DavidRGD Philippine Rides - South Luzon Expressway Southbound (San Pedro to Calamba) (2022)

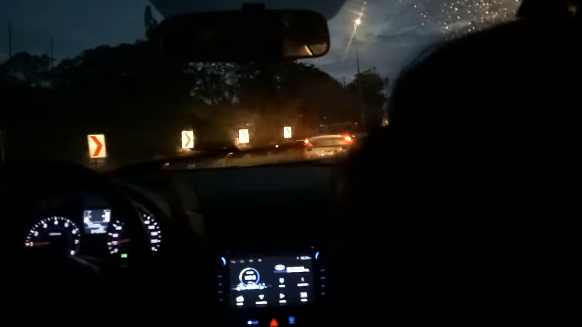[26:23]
Papunta tayo sa bypass. Sa bypass tayo dumaan.
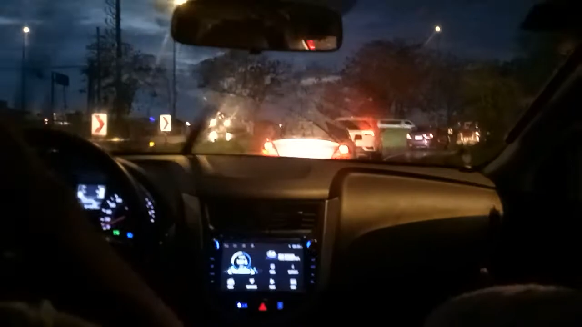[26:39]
Hindi rito sa dinaanan natin. Na parang nag-dead na. Ayun, doon ang direction para tayo sa Calamba.